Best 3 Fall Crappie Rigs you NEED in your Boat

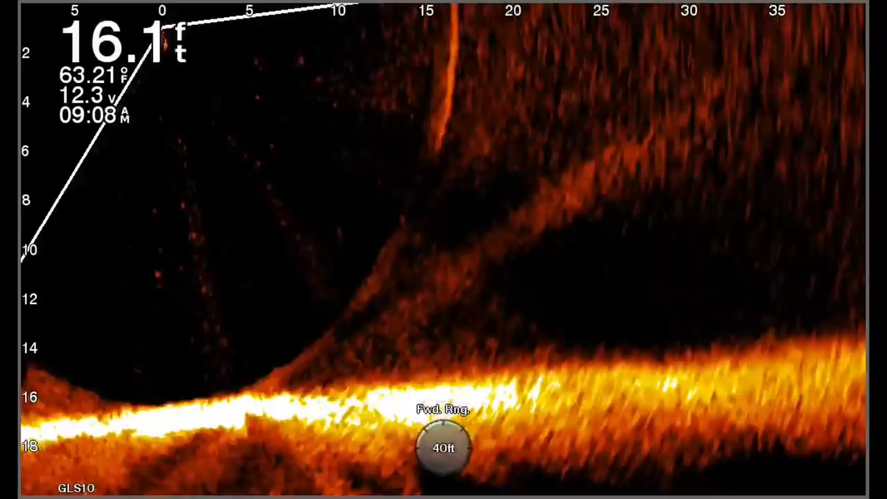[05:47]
On screen: depth 16.1 ft, water 63.21°F
The reason that's important is because typically in the fall, these crappie want deeper water purely for safety reasons.
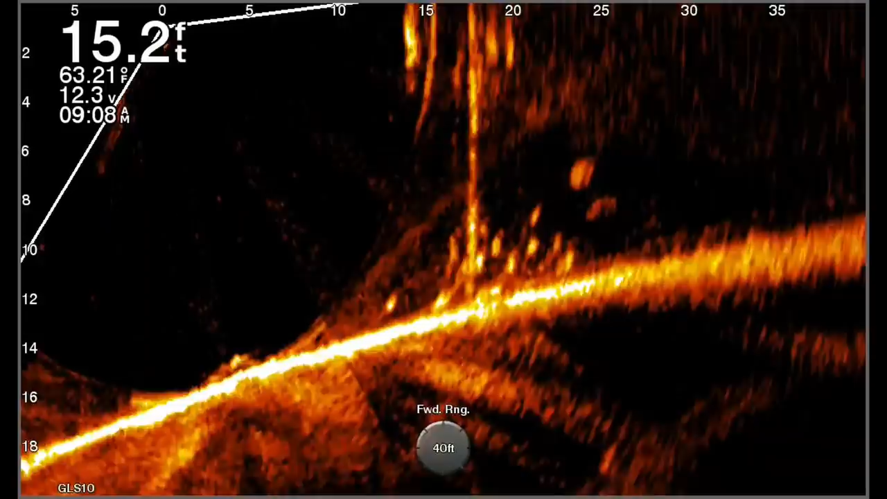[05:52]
On screen: depth 15.2 ft, water 63.21°F
So if you can find this deeper edge on these docks next to current, we got a ton of current going through here,
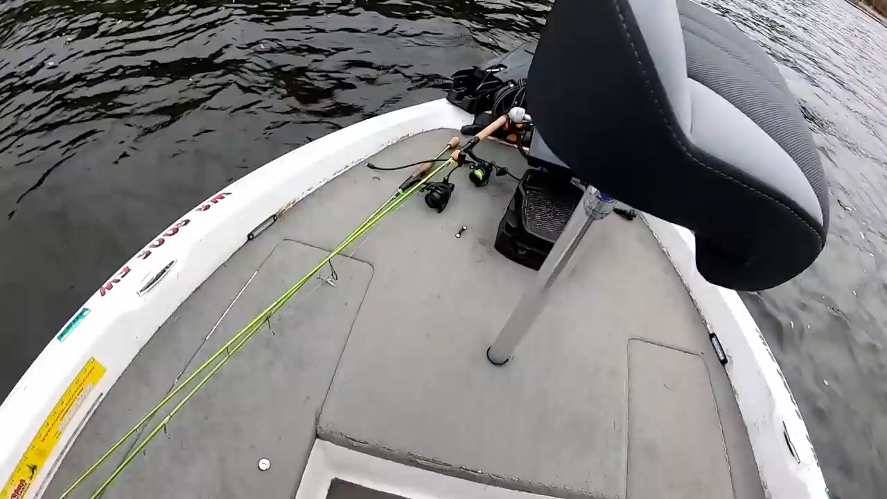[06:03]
you're gonna find that food, and you're probably gonna see some piles of bait fish on the live scope here in a second.
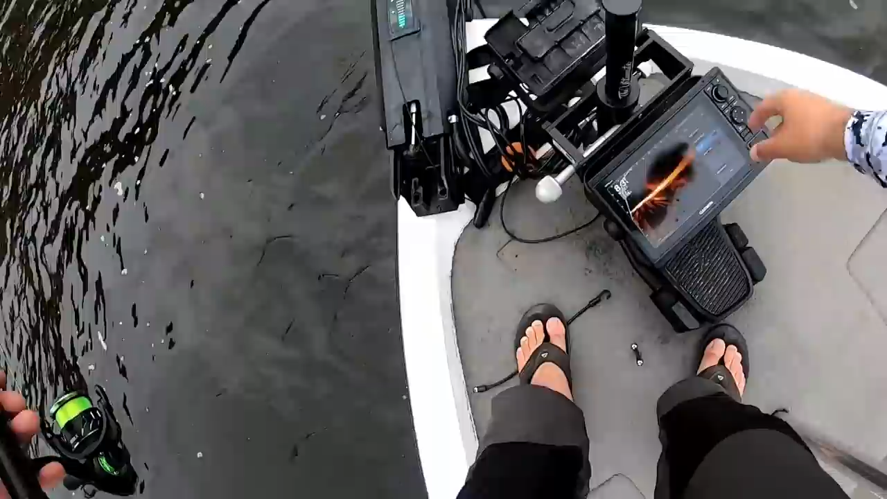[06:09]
And there are some crappie in there. They're really low to the bottom though.
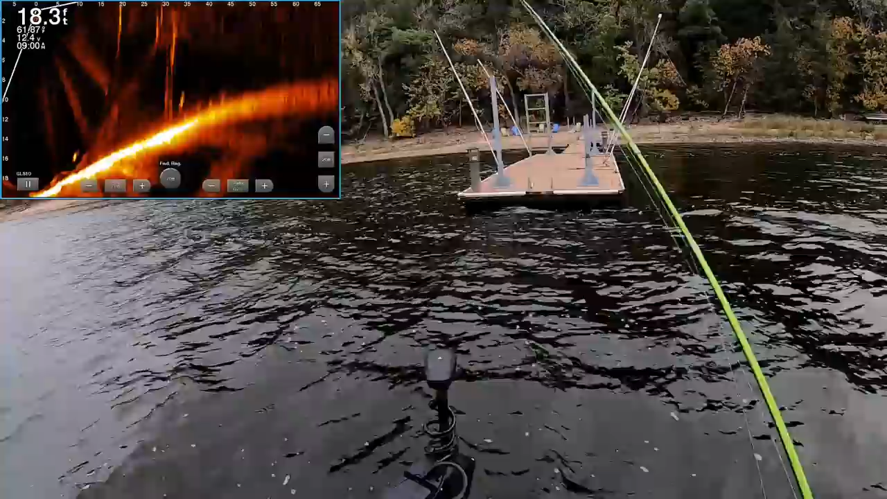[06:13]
There's some chop here, but I think we can definitely sneak a jig up under this dock here. I don't know if we'll be able to get it all on live scope. Yeah, oh my goodness, there's a ton of fish in there. Let's dial this back.
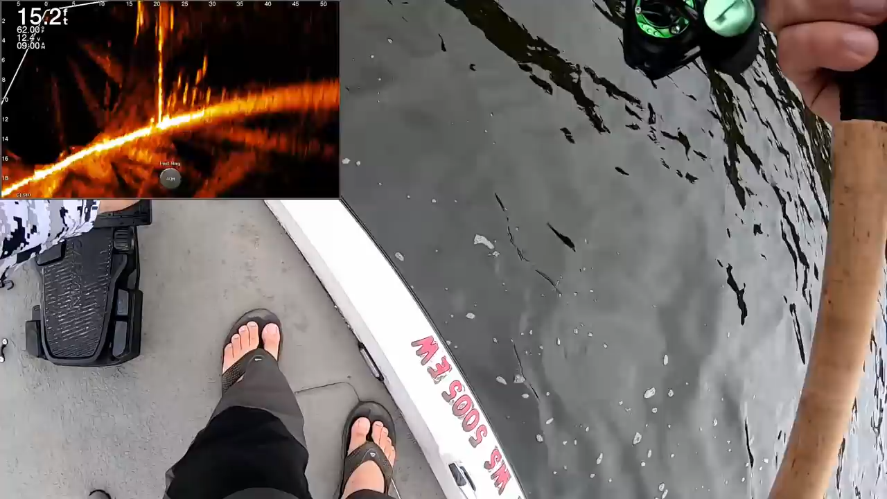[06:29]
There are a ton of fish in that dock. So let's get our drag set just in case we hook into a big one here.
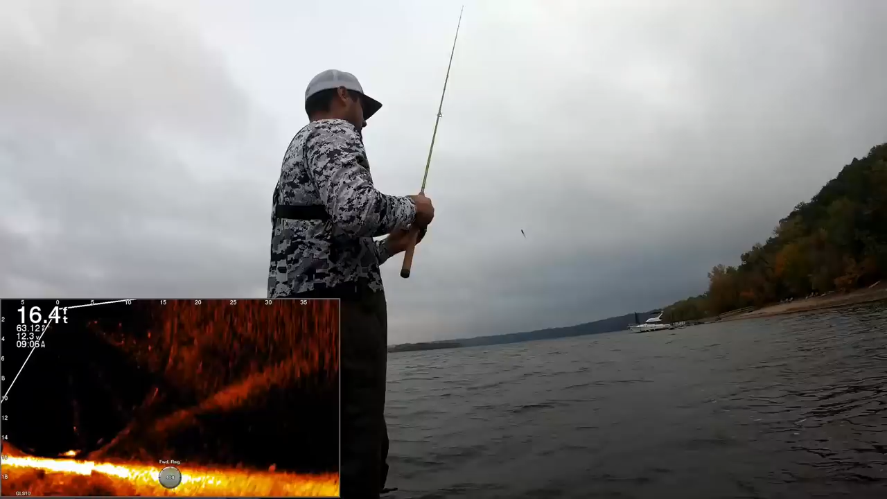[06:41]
On screen: depth 16.4 ft
It was only about a 15 minute boat ride and the wind just picked right up. There we go, smacked it in there. There he is. Got him. Good crappie too.
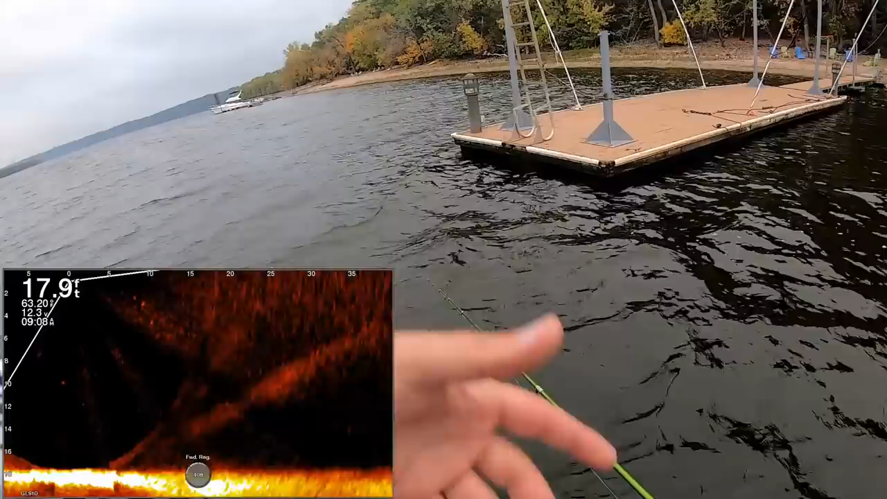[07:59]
On screen: depth 17.9 ft
Not only is the current pushing food and oxygen through there, but these waves, the wind pushing the waves, they're kind of seeking this dock for safety right now. I'm happy to take advantage of it. Wow, they are just stacked in there. There we go. Let that thing fall. Typically, you want to adjust your weight to your jigs every now and then. Oh, there he is.
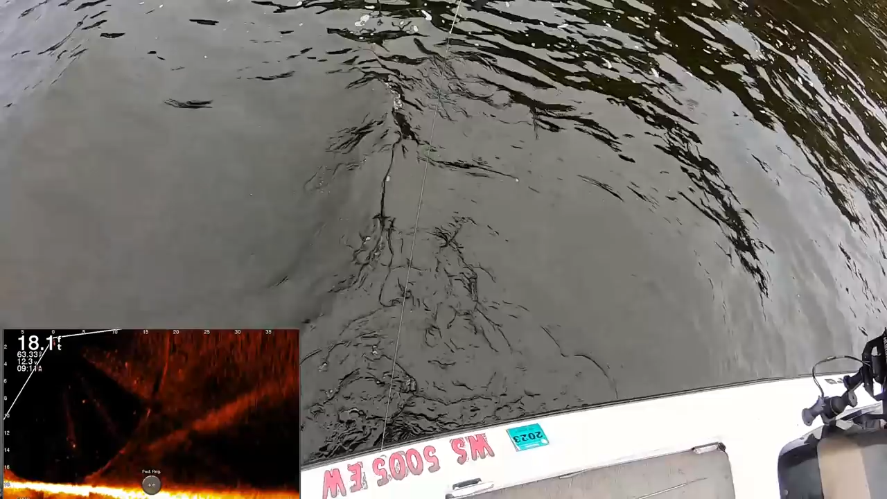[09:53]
I don't get the dock shoot very often, so my skill set is a little rusty, but man, is it fun to do when you actually get it in there like that. Oh no, is that stuck? sometimes you skip it so hard it gets stuck on the wood. We're gonna have to retie, I think. I don't know if you saw earlier, there's a big school of bait fish right on the edge of the dock here on the live scope.
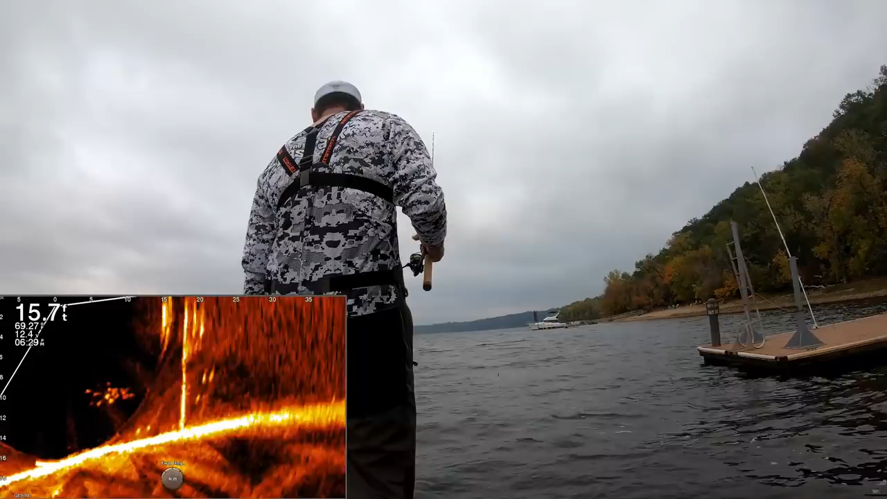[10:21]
This crappie are just sitting in wait. They're ready to ambush. Let's see if we can catch a few more and then we'll go to some deep water applications. Oh my goodness.
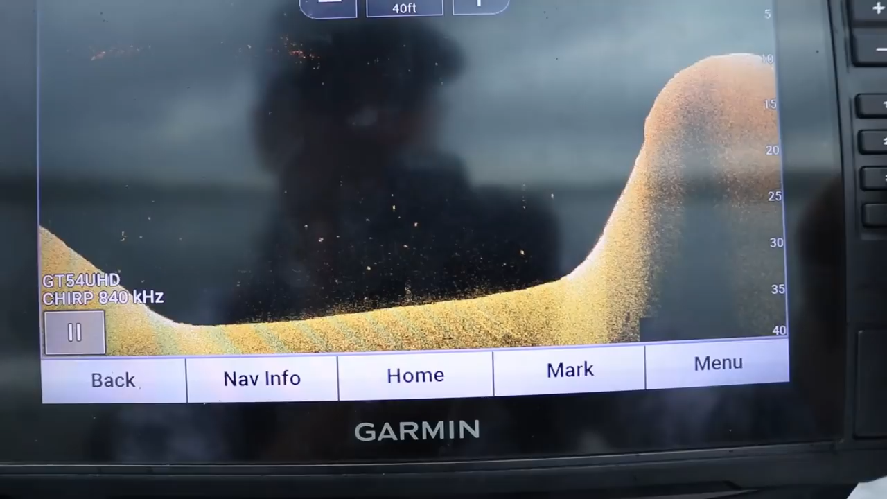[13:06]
And I'm thinking there's gonna be a lot of crappie stacked up on one specific side of
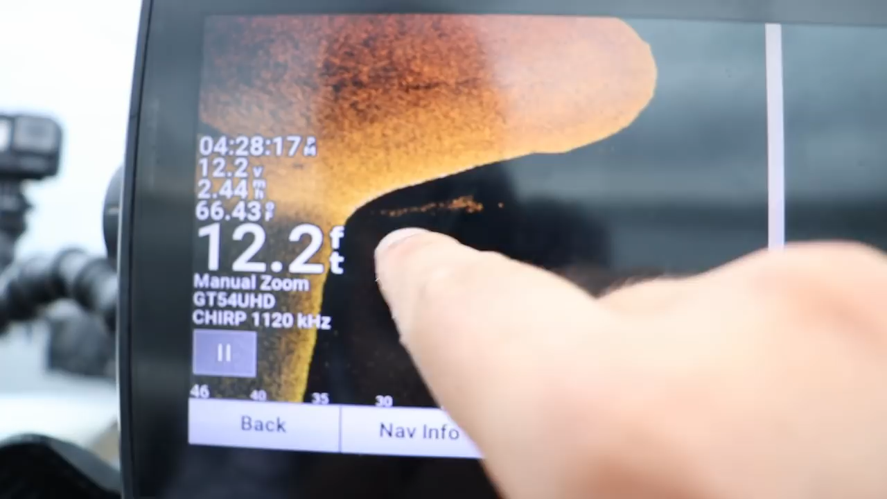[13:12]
On screen: depth 12.2 ft
this point that comes out to where that structural transition occurs.
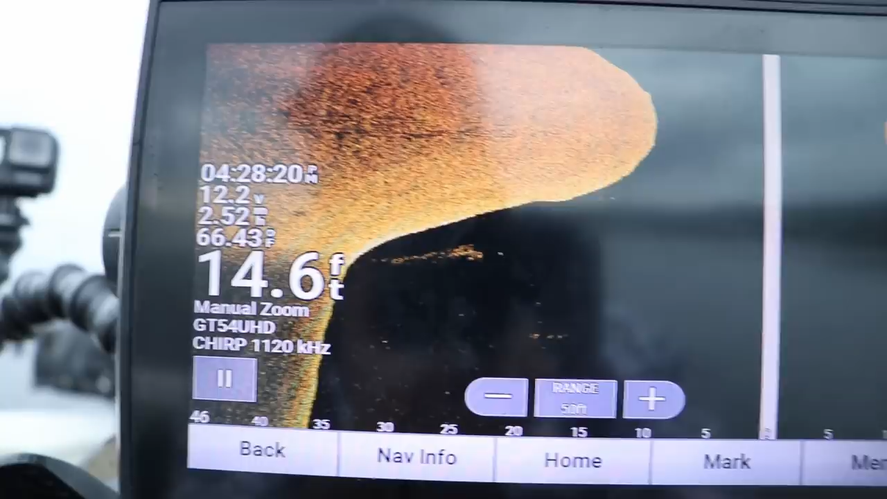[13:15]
On screen: depth 14.6 ft, water 66.43°F
And it's a good illustration of where you can find a lot of these crappie getting into October and even November. So let's see if we catch a few more off the dock and then we'll make a run.
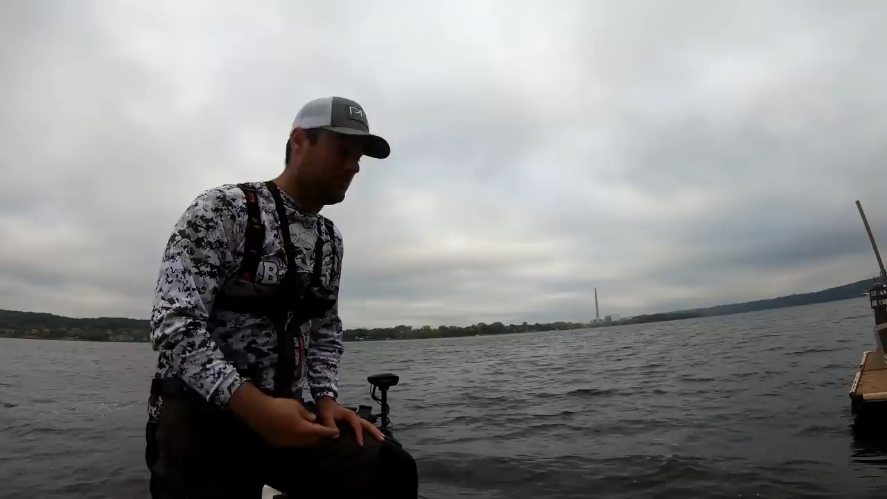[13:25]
So you know how I said 5 minutes at this dock and then we'll run to another spot? Yeah, well, it's been about 15, but let's see if we can catch one more fish. We've caught a couple bluegill now. I wanna see if we can catch one more and then we'll run to another spot where it's either gonna be hit or miss.
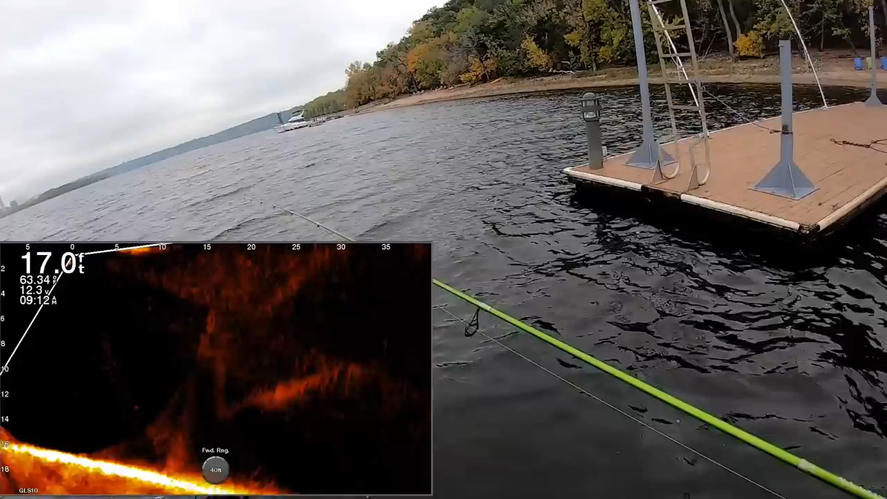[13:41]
On screen: depth 17.0 ft
I'm not really sure if they're gonna be stacked up good on this wind, with this wind or not, but. There's one. Be a crappie. Yep, good crappie too.